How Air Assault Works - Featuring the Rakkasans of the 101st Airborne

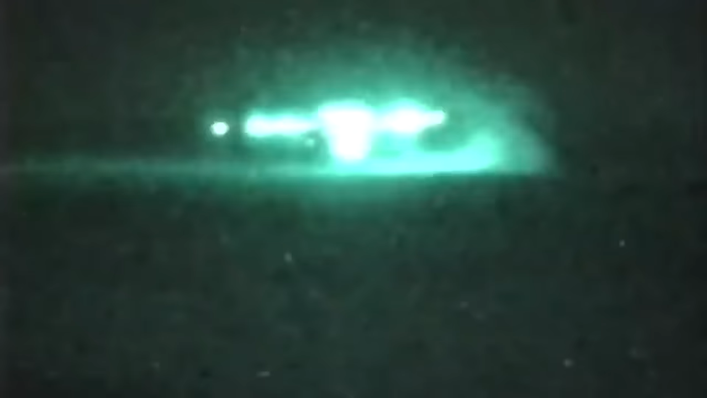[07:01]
FOB Cobra was then used by 3rd Brigade of the 101st Airborne to rearm and refuel,
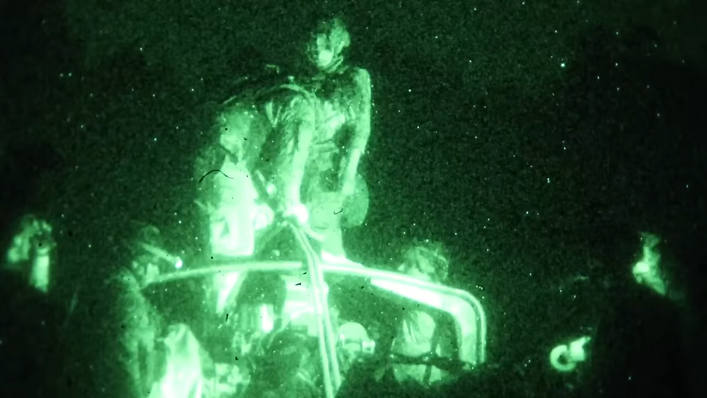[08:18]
So that means the 101st can rig their artillery,
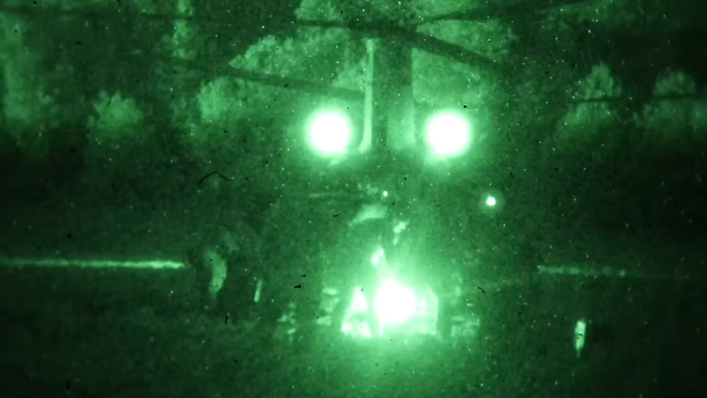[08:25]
rig it again in the dark while wearing night vision,
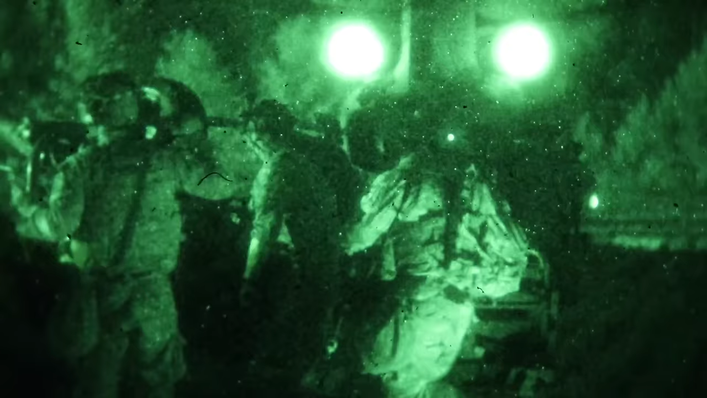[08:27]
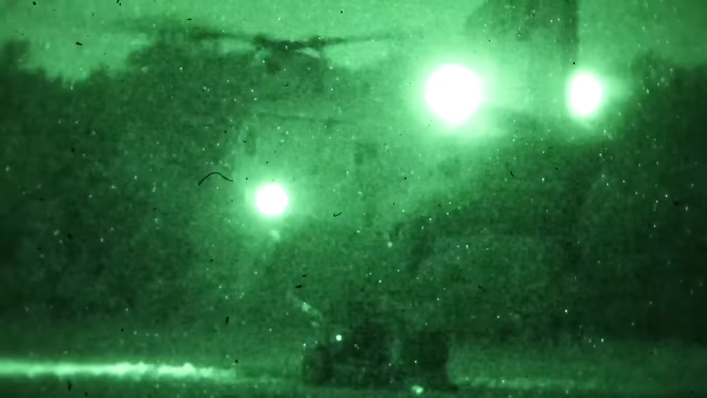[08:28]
and fly back out again, all during one period of darkness.
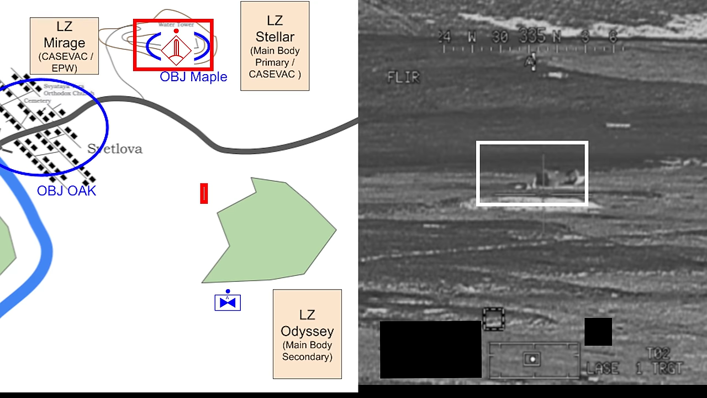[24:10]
Firing, yep. What is that? That's a good missile. That's a good missile.
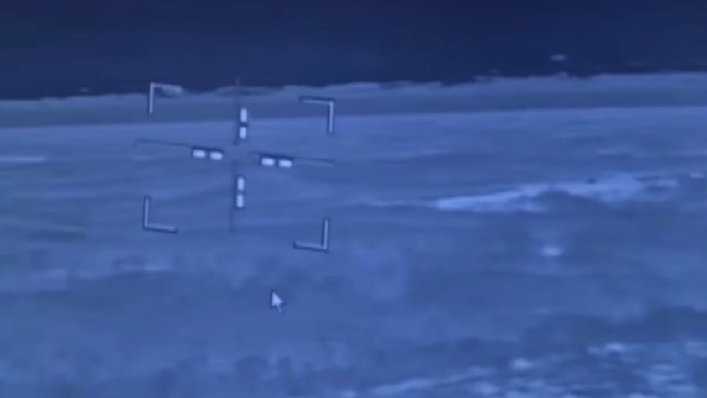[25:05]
hunting down individual enemy soldiers with cannon fire wherever they can.
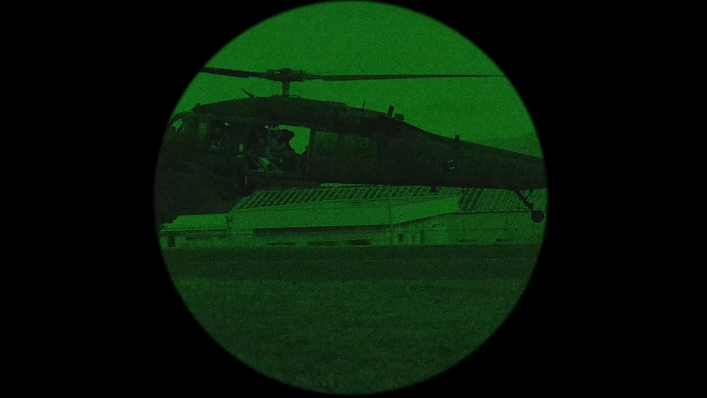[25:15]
More lifts pouring, and Alpha Company consolidates on Objective Maple.
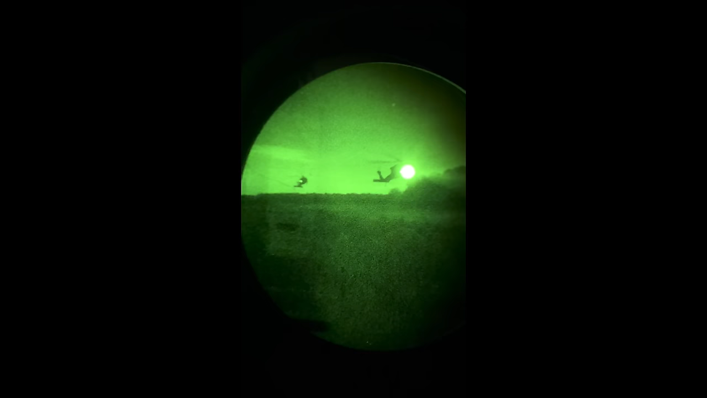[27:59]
They allowed me to accompany their scouts on a night mission where I'm tripping all over the place,
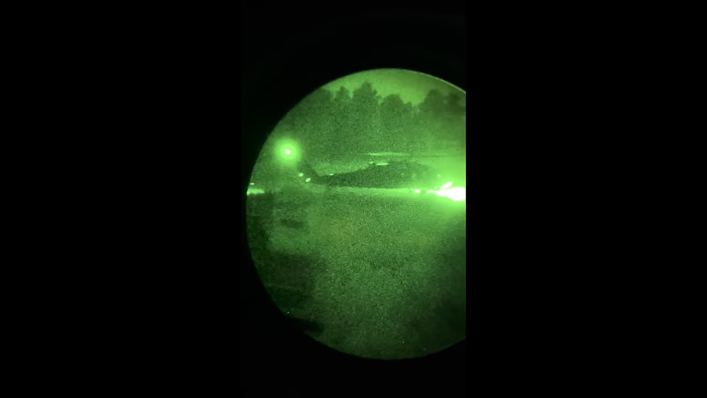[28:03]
trying to film and do night vision at the same time.